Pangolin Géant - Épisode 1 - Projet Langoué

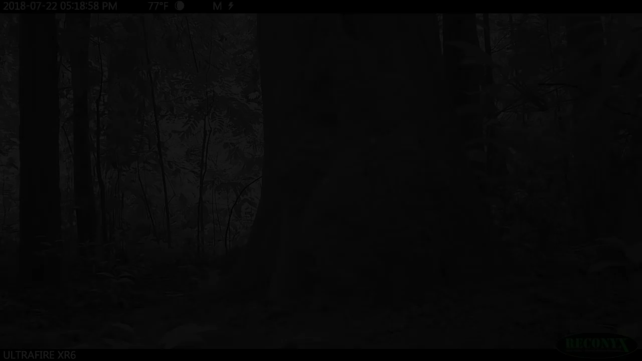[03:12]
Heureusement, les caméra trappe sont équipées de lumières infrarouges qui permettent de filmer les animaux 24h sur 24.
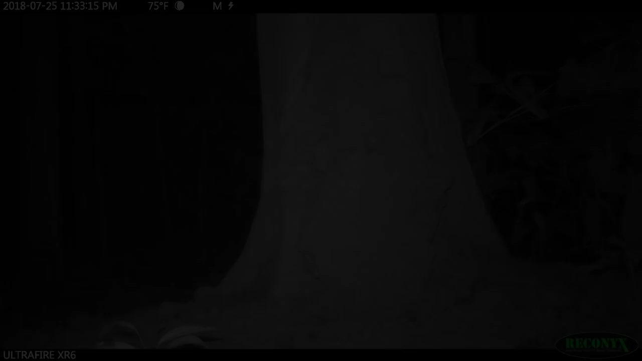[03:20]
Ce n'est que lorsqu'il fait nuit noire que le pangolin géant sort de son terrier pour partir en quête de nourriture.
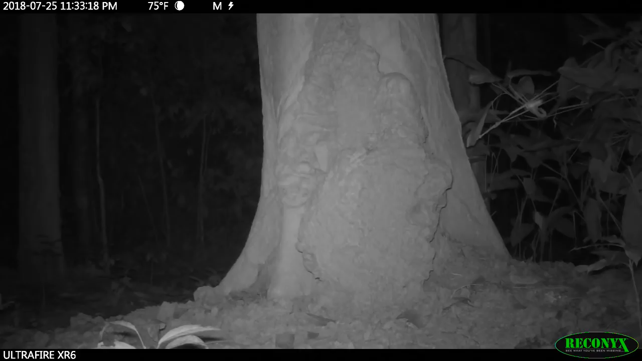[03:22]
La chance tourne enfin le 19 juillet à 10 heures du soir. Un mâle adulte se présente devant la caméra trappe pour venir manger des termites. Cette espèce est caractérisée par des écailles qui recouvrent presque la totalité de son corps. Elles sont composées de kératine, comme nos poils ou nos ongles, et lui servent d'armure contre les prédateurs mais aussi contre les termites.
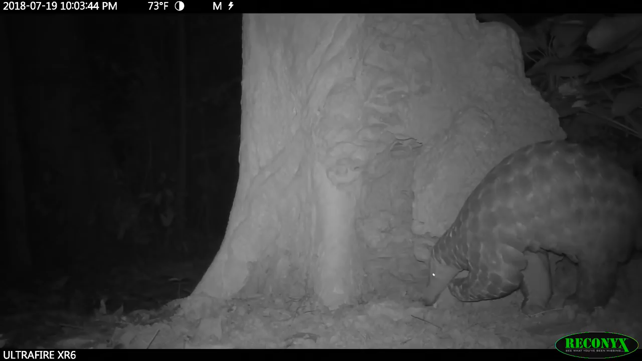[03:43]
Le pangolin possède également 10 griffes qui lui permettent d'éventrer les solides termitières. Ensuite, il utilise sa langue collante de plus de 30 cm pour récolter les insectes. Selon l'UICM, l'Union Internationale pour la Conservation de la Nature, cette espèce est placée sous la catégorie vulnérable. D'une part car il s'agit d'une espèce fortement consommée en Afrique et en Asie, mais d'autre part car ces écailles sont considérées comme ayant des vertus thérapeutiques.